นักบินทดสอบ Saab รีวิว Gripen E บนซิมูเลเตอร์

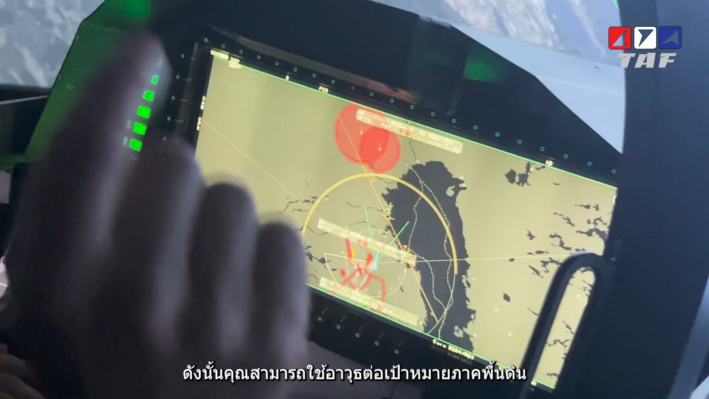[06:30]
Even at the targets and radar systems that are not looking at you at that time.
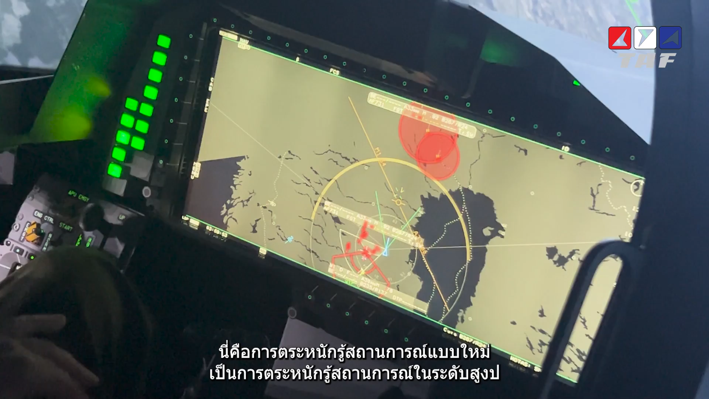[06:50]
So whole new situation awareness, higher level situation awareness, new decision support that helps the pilot to keep the workload low, which we have put a lot of emphasis in, in perfecting.
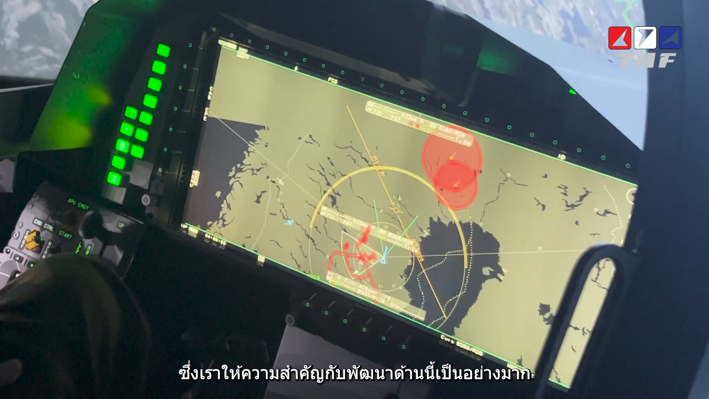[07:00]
So this is the concept of Kubernetes. And now we are also integrating complex weapons so we can do suppression of enemy and defense mission types, effective destruction.
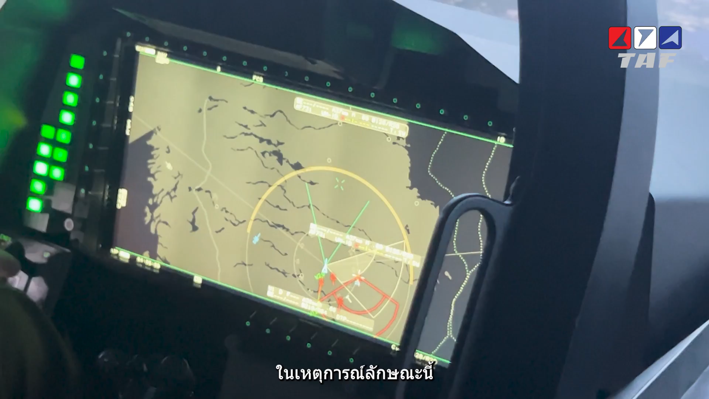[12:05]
Now in this particular event, it didn't function. Let's try.